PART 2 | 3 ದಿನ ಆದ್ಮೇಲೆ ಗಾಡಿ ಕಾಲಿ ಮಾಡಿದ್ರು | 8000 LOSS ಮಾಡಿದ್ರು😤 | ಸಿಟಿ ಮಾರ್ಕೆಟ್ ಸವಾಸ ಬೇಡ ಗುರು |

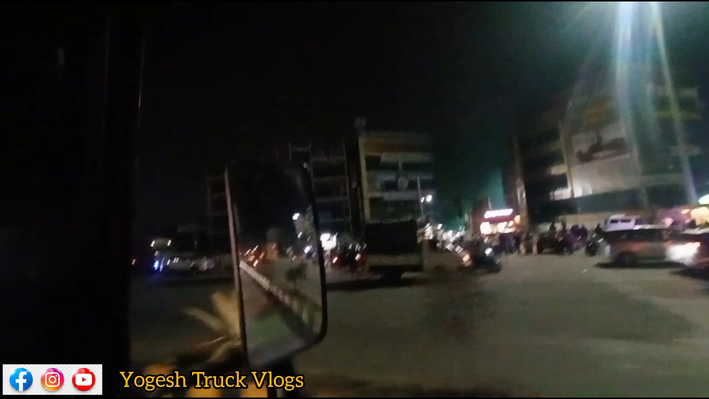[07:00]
ಈ ಟೈಮಲ್ಲಿ ತಿರುಪತಿಗೆ ಹೋಗ್ಬೇಕಾರೆ ಹೋಟ್ಲೇ ಓಪನ್ ಇರಲಿಲ್ಲ, ಈಗ ಓಪನ್ ಐತೆ ಹೋಟ್ಲು.
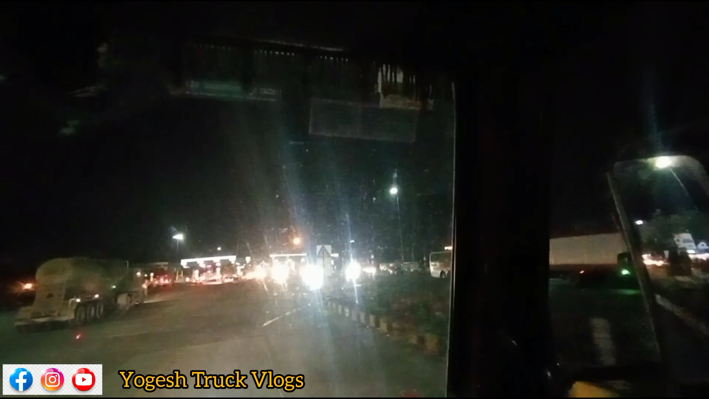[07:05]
ಹೆಂಗೆ ಅಂತ ಗೊತ್ತಿಲ್ಲ. ಬನ್ನಿ ಮುಂದೆ ಟೋಲ್ ಮುಗಿಸ್ಕೊಂಡು ಅಲ್ಲಿ ಈ ಹೆಬ್ಬಾಳ ಹೋಗಿ,
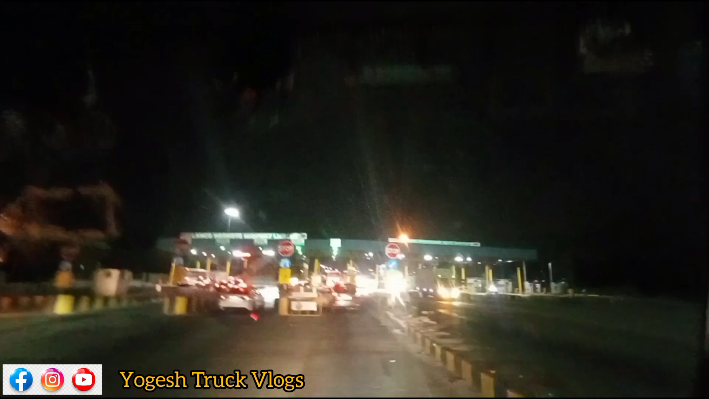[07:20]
ಹೆಬ್ಬಾಳದಿಂದ ನಮ್ದು ಇನ್ನೊಂದು ಗಾಡಿ ಬರುತ್ತೆ ನೋಡೋಣ.
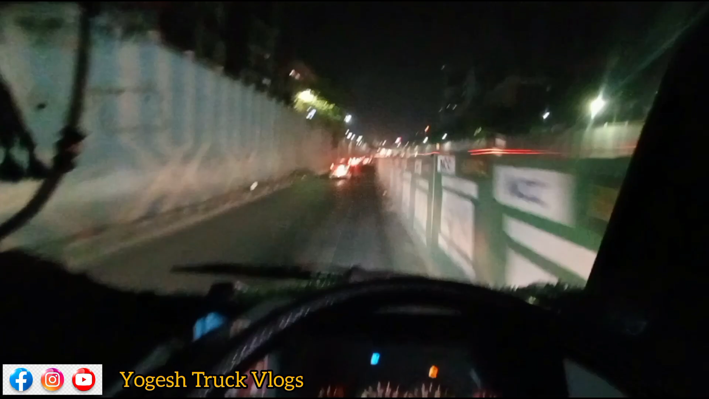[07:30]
ಗುರು ಇವಾಗ ಕೆ ಆರ್ ಪುರಂ ಬಿಟ್ಟು ಮುಂದೆ ಫ್ಲೇವರ್ ಹತ್ತಿ ಗೊತ್ತಾ ಇದ್ದೀನಿ.
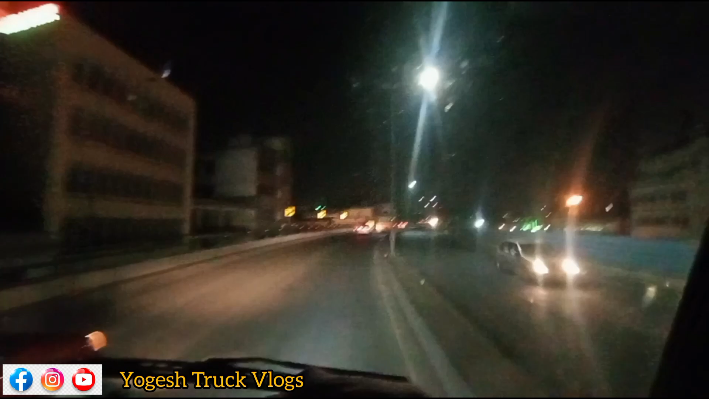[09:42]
ಬರೀ ಎಷ್ಟು 30 ಗಂಟೆಗೆ ಮೇಕಿ ಸರ್ಕಲಿಂದ ಕಳಸೆಬಾಳೆ ಬಂದಿರೋದು. ಬನ್ನಿ ವೇಮೆಂಟ್ ಹಾಕ್ಸಕ್ಕೆ ಹೋಗ್ತಾ ಹೋಗೋಣ. ಅವ ಆಮೇಲೆ ಈ ಫ್ಲೇಓವರ್ ಮೇಲೆ ಬಂದು ಅಲ್ಲೇ ಇವೆಂಟ್ ಮಾಡಿಸಿದ್ದು.
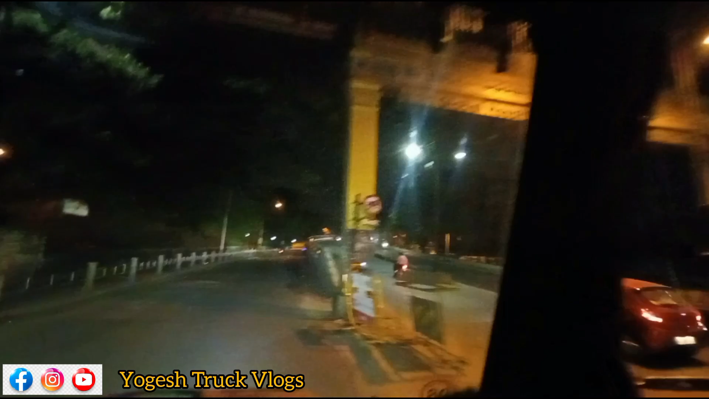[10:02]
ಈ ಫ್ಲೇಓವರ್ನಿಂದ ಎಡೆ ಹೋಗ್ತಾ ಇದ್ದೀವಿ, ಅಂದರೆ ಮಾರ್ಕೆಟ್ ಒಳಗೆ ಹೋಗ್ತಾ ಇದ್ದೀವಿ. ಬನ್ನಿ ತೋರಿಸ್ತೀನಿ ಮಾರ್ಕೆಟ್ ಹೆಂಗೈತೆ ಅಂತ. ಮುಂದೆ ಹೋಗಿ ಒಂದು 2 ಕಿಲೋಮೀಟರ್ ಆಮೇಲೆ ರೈಟ್ ತಗೋಬೇಕು. ಬನ್ನಿ ರಿವರ್ಸ್ ಹೊಡಿತಾ ಇದ್ದೀನಿ